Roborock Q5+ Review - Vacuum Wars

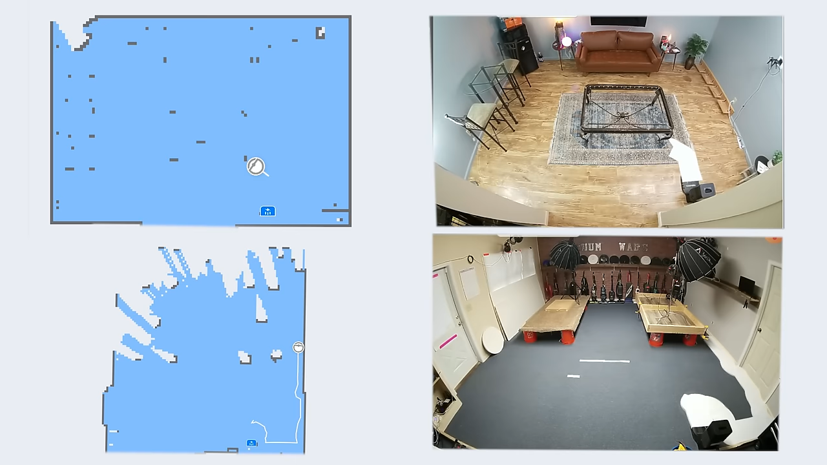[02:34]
Navigation was a pro. Roborock has been a leader in the robot vacuum world, partly because their LiDAR navigation in combination with the app features have always been solid.
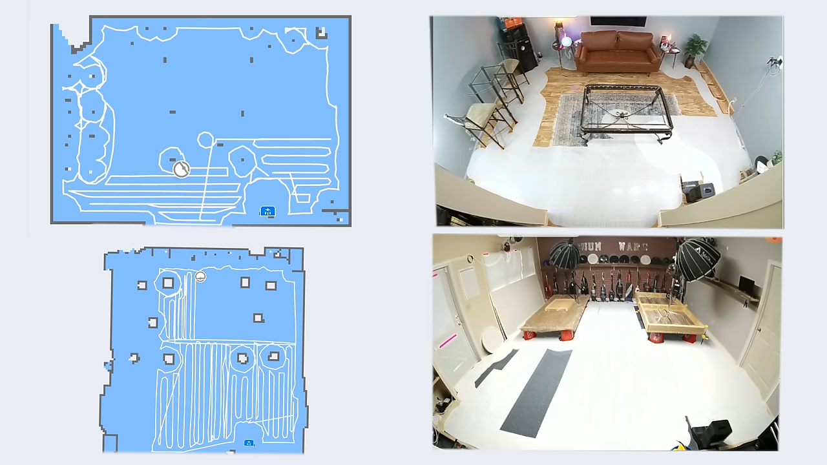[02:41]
It does what it's supposed to do without a lot of glitches, and in both the studio and at my house, I found there to be very little difference with the Q5 in terms of navigation with the more expensive Roborocks.
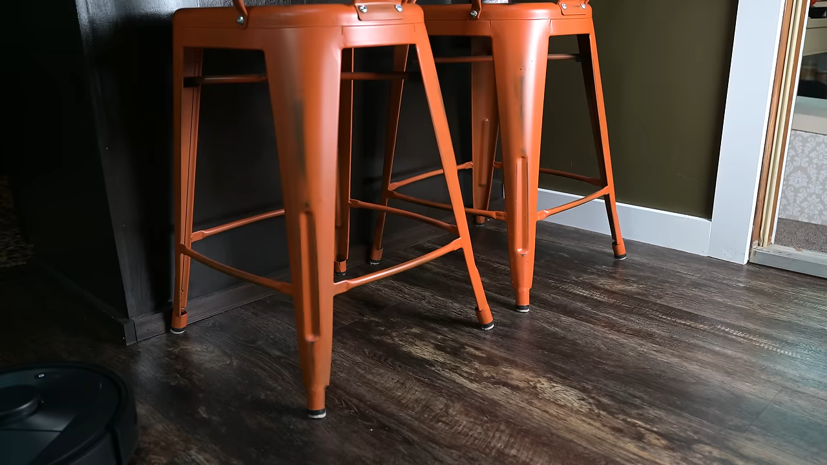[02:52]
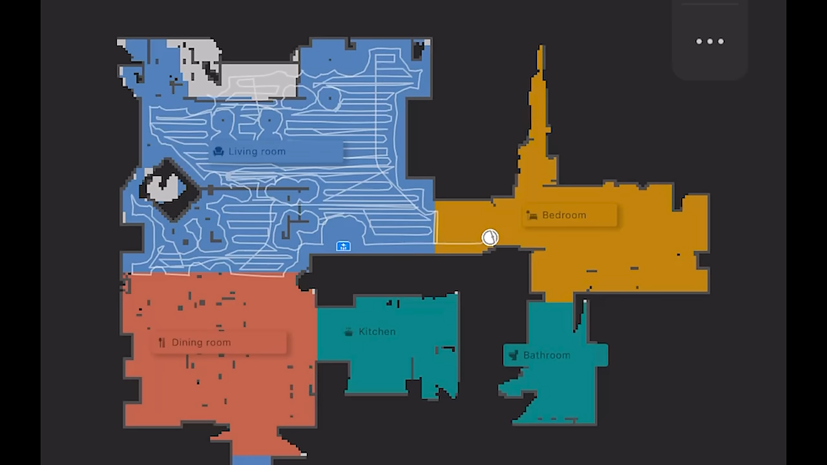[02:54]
It got the same near 100% coverage in about the same amount of time as the other Roborocks, and in my house, it mapped it very quickly.
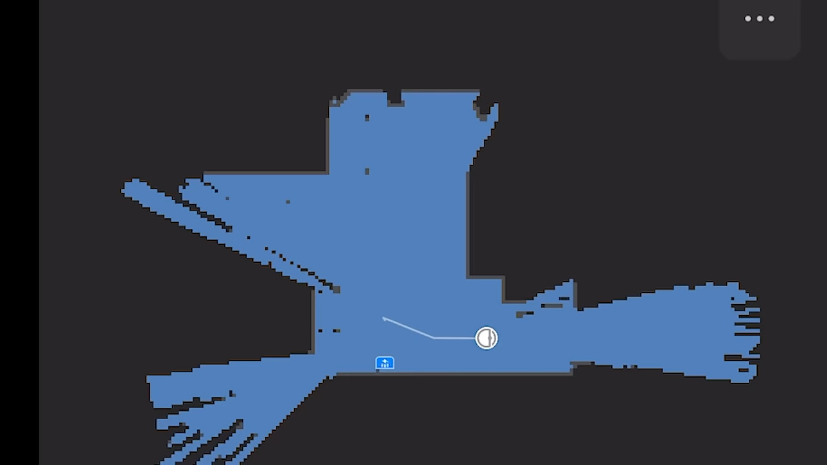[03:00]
It has this new mapping-only mode where it doesn't clean, but just looks around and tries to get the basic structure of the house, which only takes a few minutes.
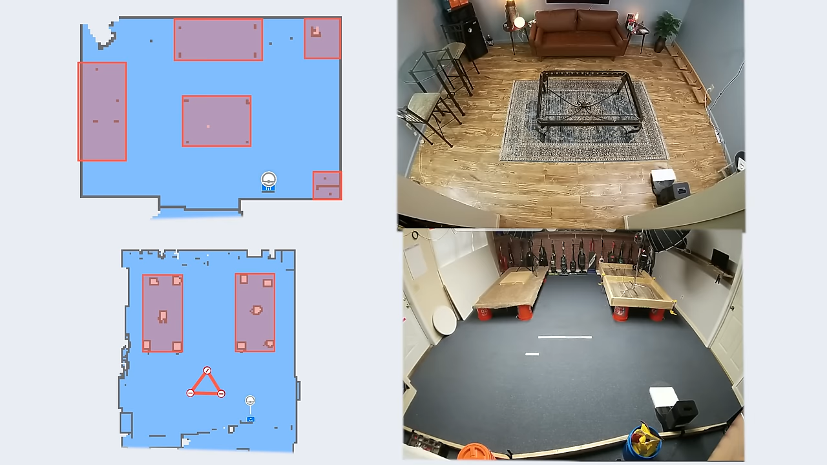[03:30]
It has all the new advanced features like no-go zones, where you draw lines or boxes on the map in the app to keep it from going where you think it might get stuck,
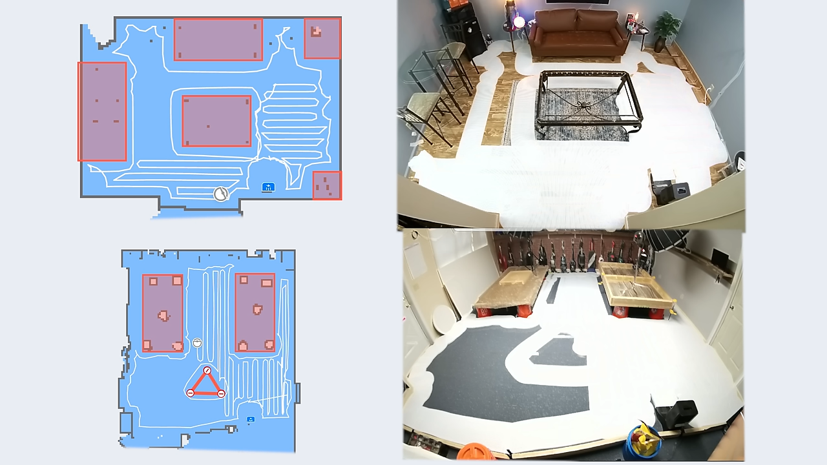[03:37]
which I found to be as accurate as any other Roborock or any other LiDAR robot vacuum for that matter.
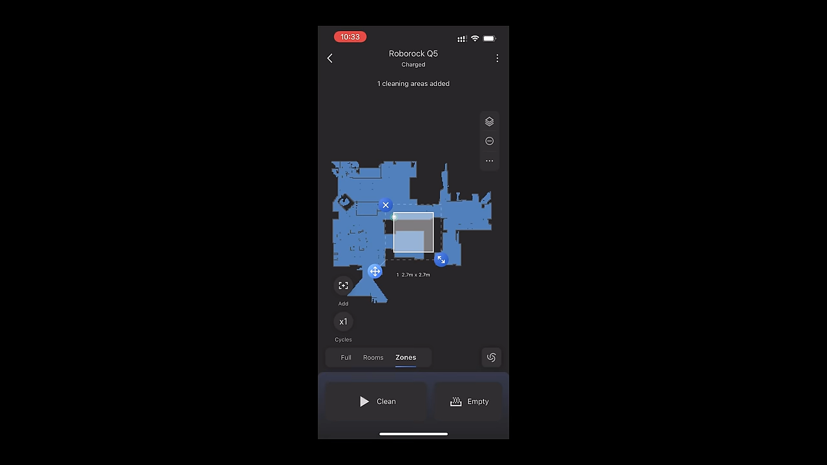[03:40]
It also has zone cleaning, where you can tell it to clean one area only, and you can integrate all this with the scheduling features. The final pro is the auto-empty bin.